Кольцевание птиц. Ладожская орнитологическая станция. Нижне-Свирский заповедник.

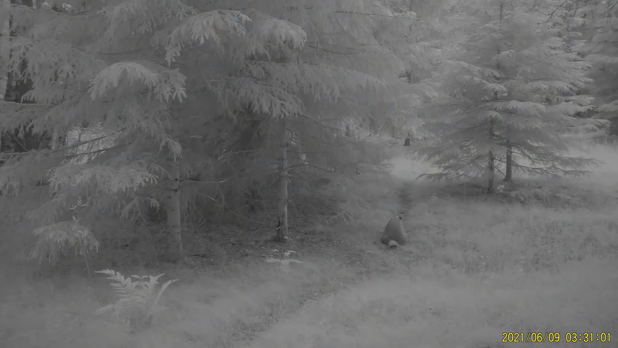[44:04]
Угу, ночная. Угу. Видите, он тоже обнюхивает это место.
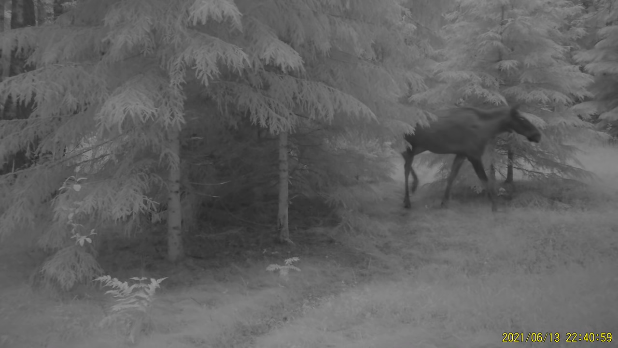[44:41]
А как месяц не снимала? Тут 16-е, но просто засветка от солнца.